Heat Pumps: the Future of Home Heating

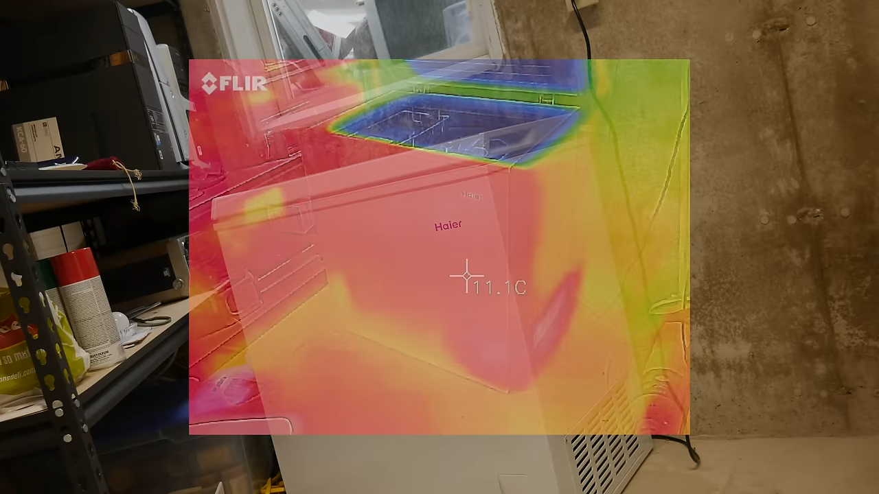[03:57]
On screen: spot 11.1°C
The freezer's heat pump is collecting it from a very cold place, yet in doing so it creates warmth.
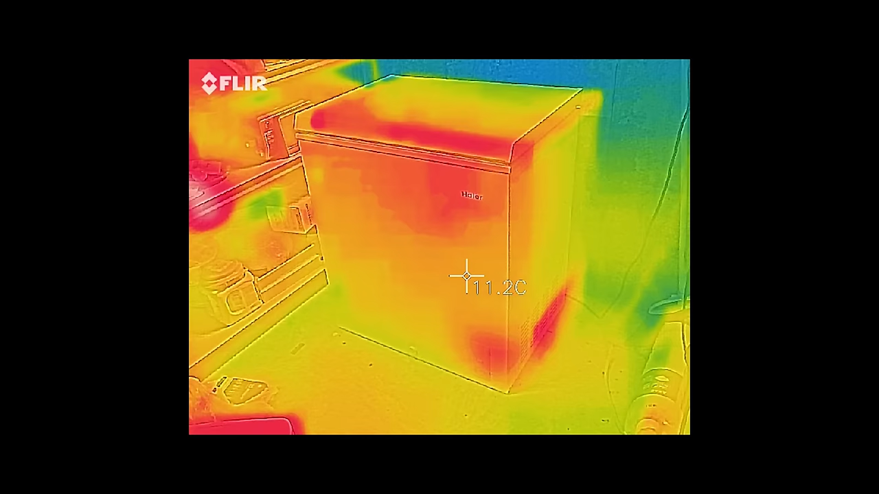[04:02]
On screen: spot 11.2°C
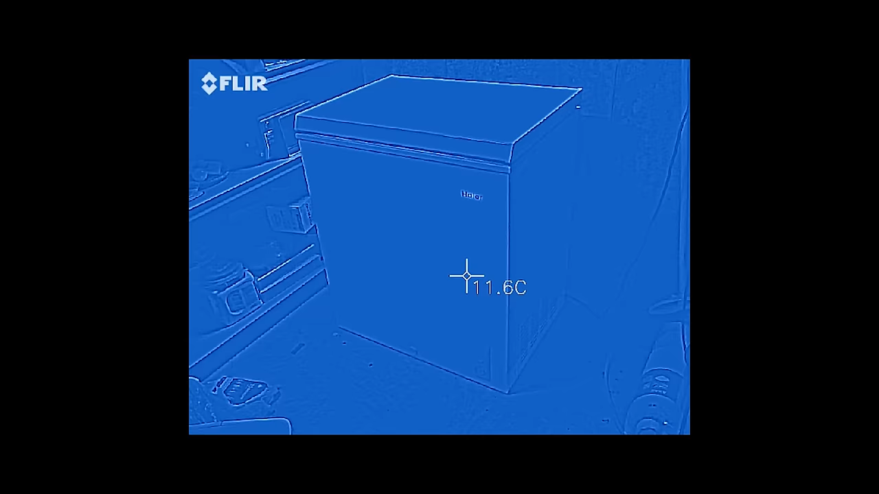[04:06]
On screen: spot 11.6°C
The sides of the freezer get warm when it's running, and that's the heat it pulled from inside itself being rejected into the surrounding air.
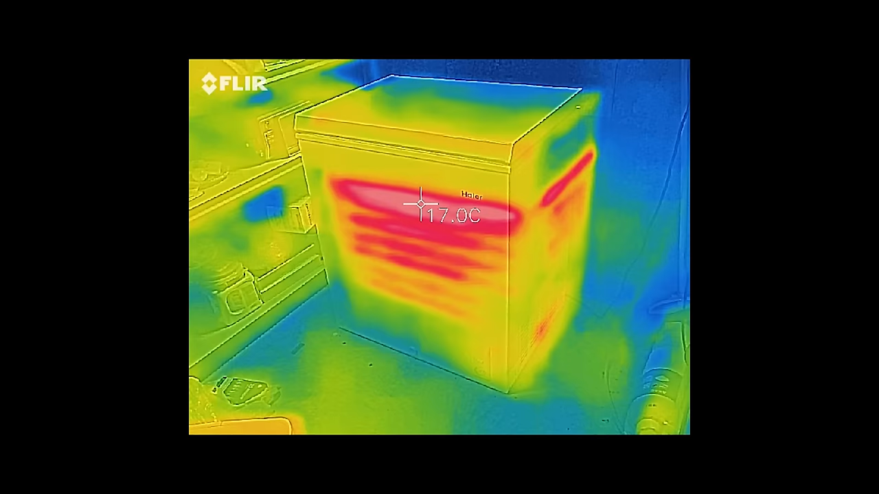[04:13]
On screen: spot 17.0°C
What makes this possible is a refrigerant. Refrigerants are gaseous chemical compounds with a particularly useful property, easy to manipulate boiling points.
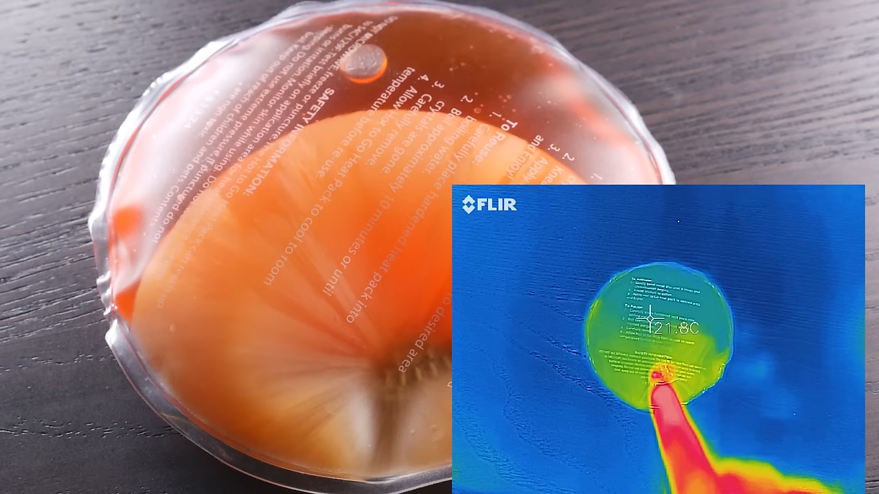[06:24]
Its latent heat of fusion is being released as it crystallizes, which means it gets warm, about as warm as its melting point.
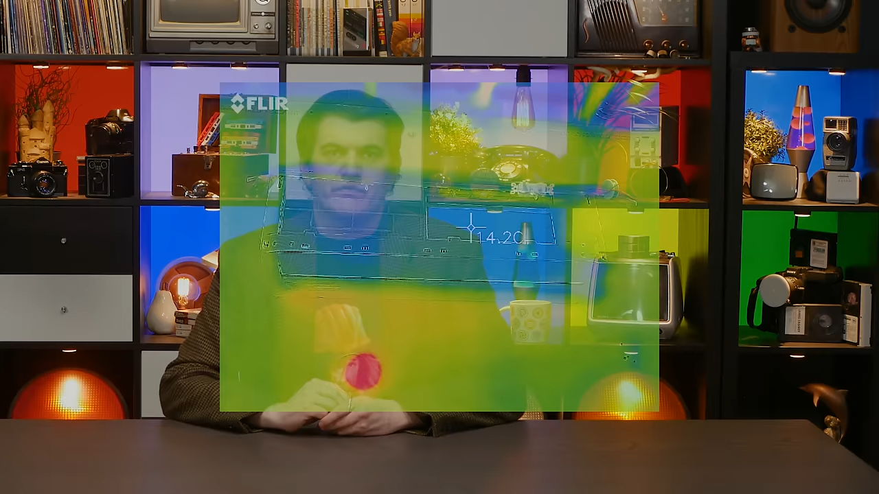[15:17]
Note that the displayed temperature is likely inaccurate due to different emissivities of materials, but it's the visuals that are more important anyway.
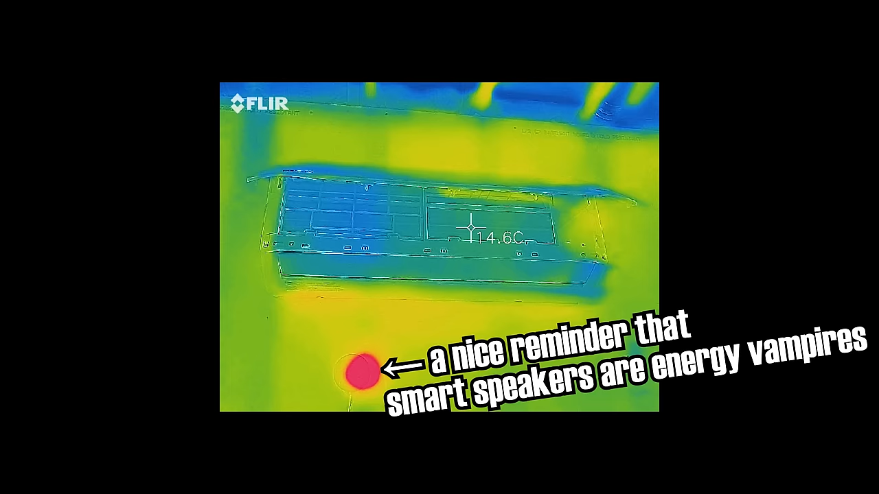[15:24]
On screen: spot 14.6°C
When it's not running, there is no pressure gradient,
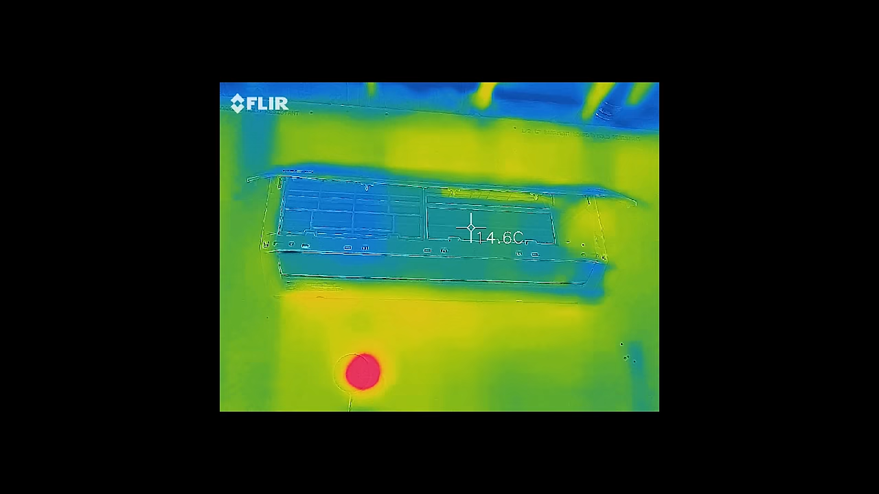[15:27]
and the refrigerant pressures in both heat exchangers are roughly equal.
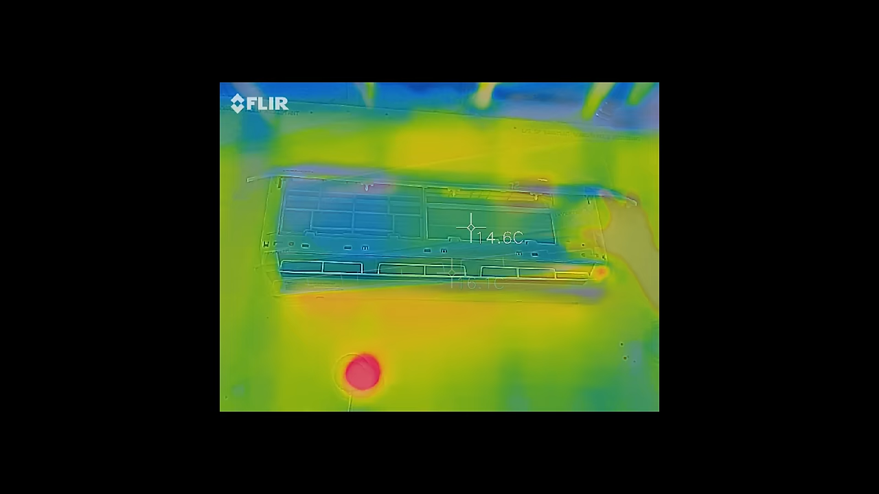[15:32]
On screen: spot 14.6°C
In cooling mode, the compressor works to pull gas out of this heat exchanger and lower the pressure inside of it.
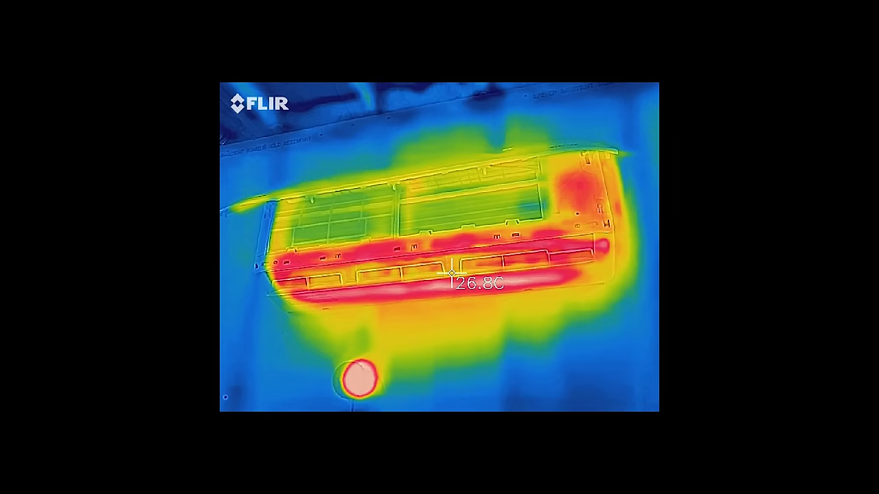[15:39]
On screen: spot 26.8°C
This lowers the boiling point of the refrigerant, and any liquid refrigerant remaining in the heat exchanger boils away. This causes the heat exchanger to get very cold. In this mode, it's the evaporator, and the refrigerant absorbs latent heat to boil.
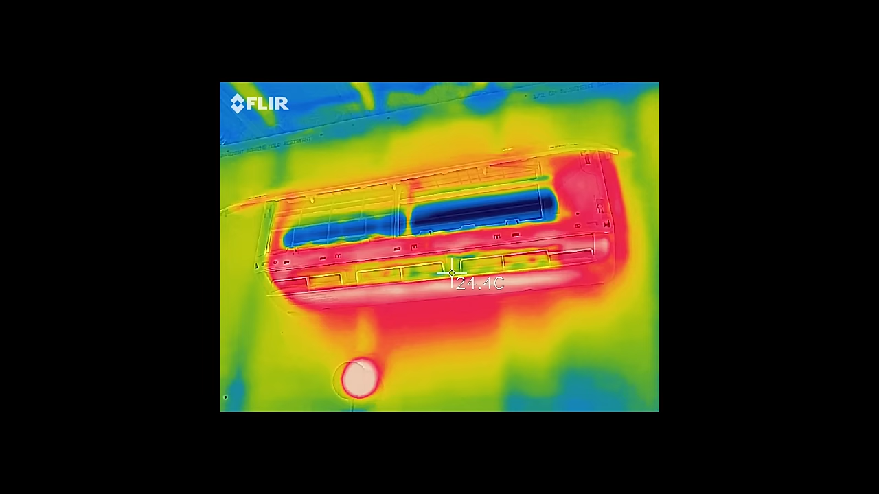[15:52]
On screen: spot 24.4°C
It has become a thermal sink and energy in the room is naturally moving into it, sped up with the help of the fan.
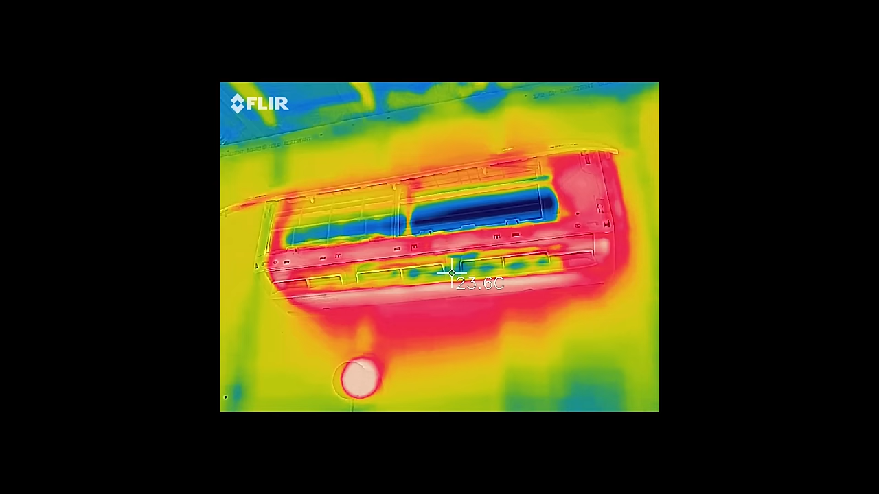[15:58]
That ultimately makes the air colder. Meanwhile, the outside unit is getting warm. The compressor is forcing the gas it just pulled out of the evaporator into the condenser.
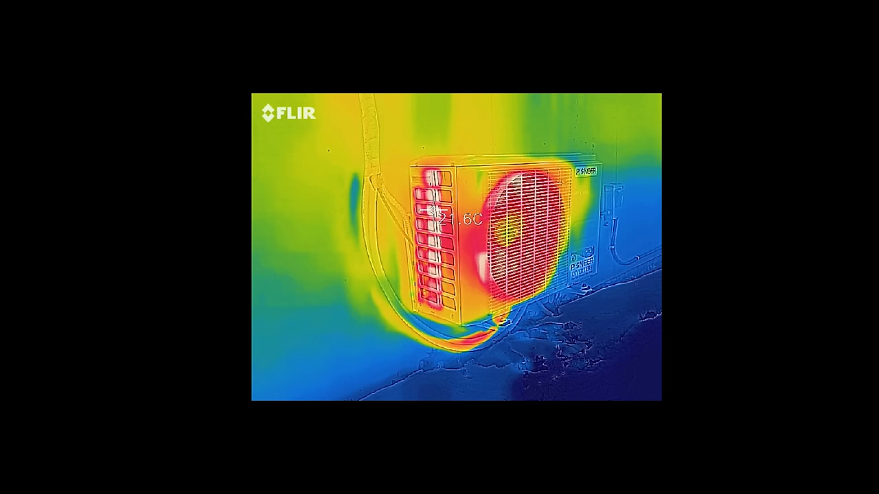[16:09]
Under this higher pressure, its boiling point shoots up, way above the ambient temperature out here, so the refrigerant will condense inside the pipes. That makes this the condenser, and the very energy that just got absorbed inside as the refrigerant boiled is now being expelled out here as it recondenses.
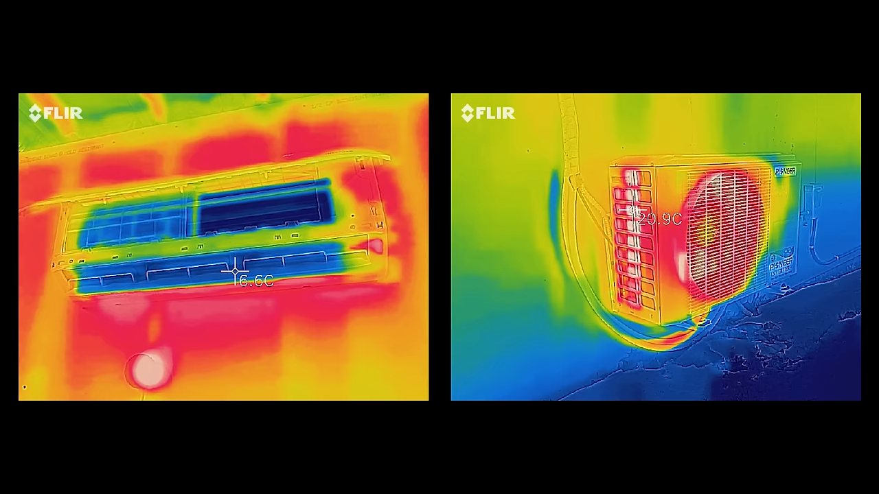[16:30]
That heat energy was pumped from inside to outside, and that's what air conditioners do. But here's where things get interesting.